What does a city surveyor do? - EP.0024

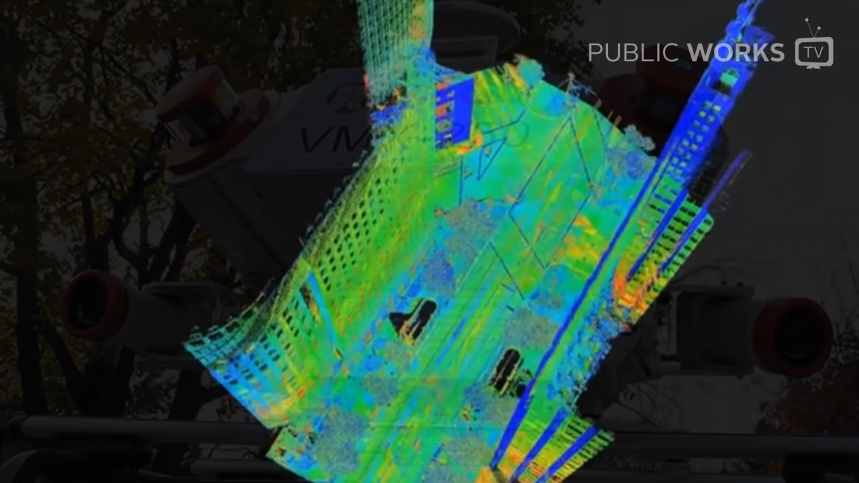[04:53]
several hundred thousand survey grade shots in minutes.
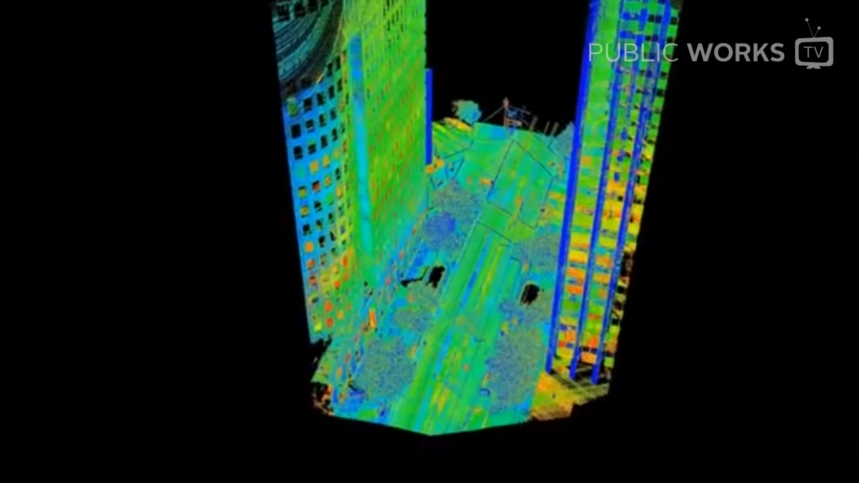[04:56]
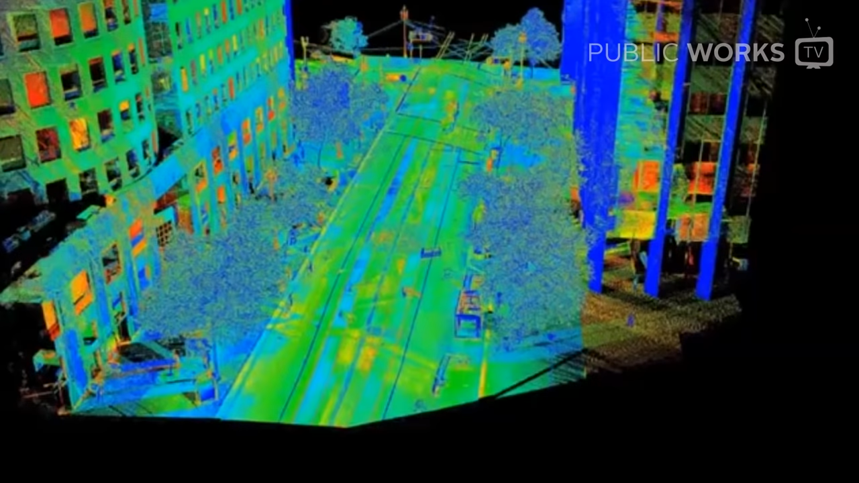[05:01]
We did a we laser scanned all